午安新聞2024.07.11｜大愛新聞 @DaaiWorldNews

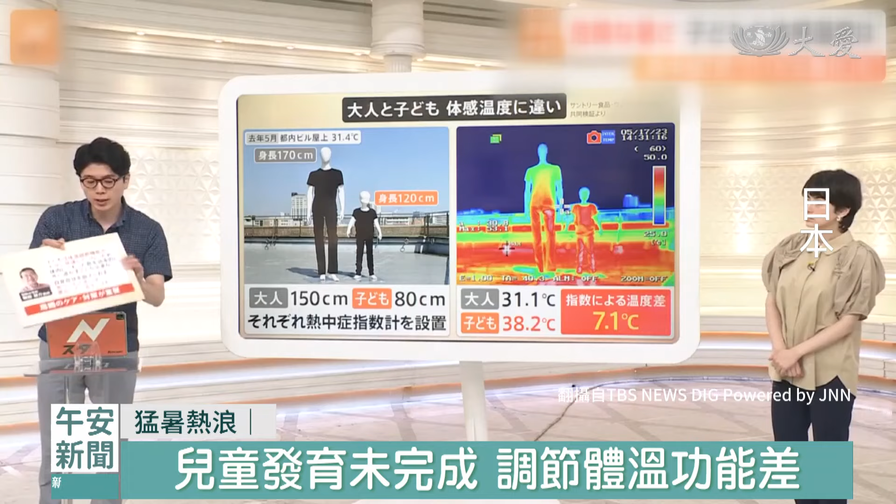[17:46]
驗並將中暑指示劑放在模型胸口由於地面會反射陽光熱度
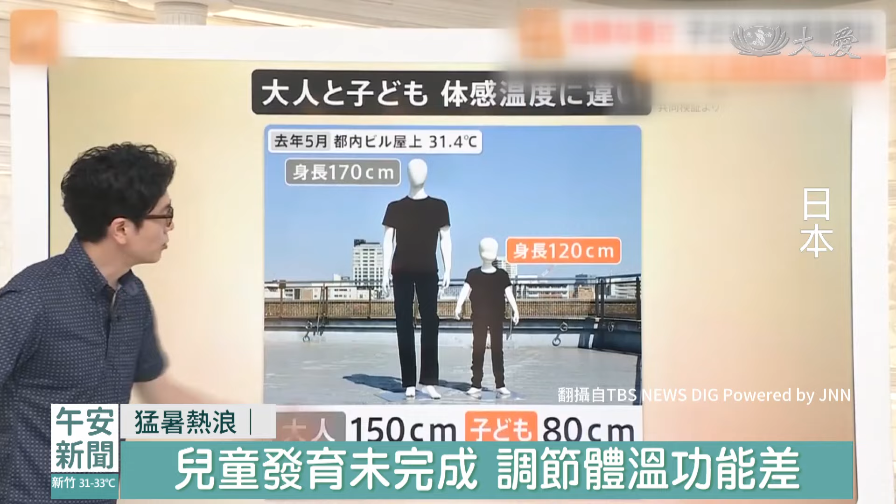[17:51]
再加上兒童身高較矮側的溫度為三十八點二度比大人的三十一
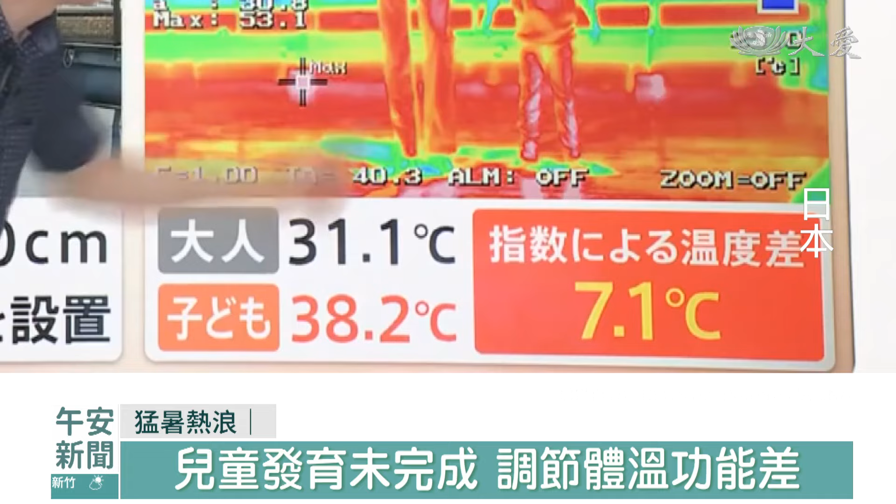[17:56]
點一度高出整整七點一度小兒科醫生也指出